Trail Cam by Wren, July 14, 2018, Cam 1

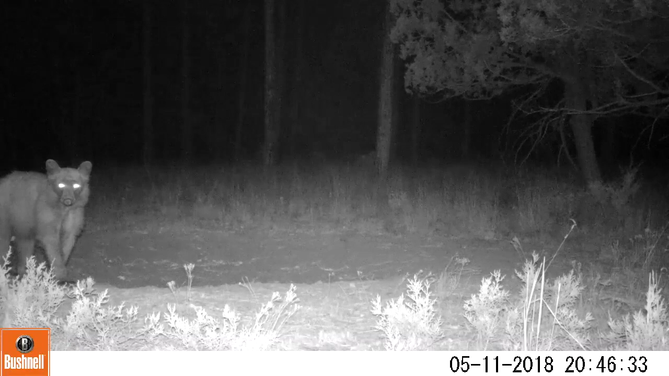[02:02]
And this is a bear. I think it's a boar probably that obviously doesn't have any cubs. It's just kind of hanging out here at this water hole. Here's the kind of a medium sized black bear with two cubs.
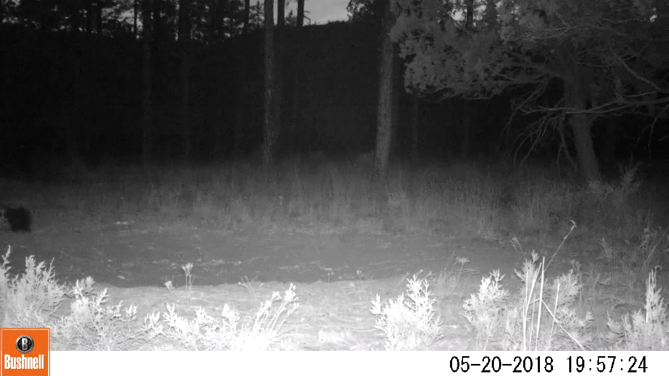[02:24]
Some of these I will see multiple times on later videos. This is an older one, a larger one, with two cubs. Her cubs appear to be a little bit bigger.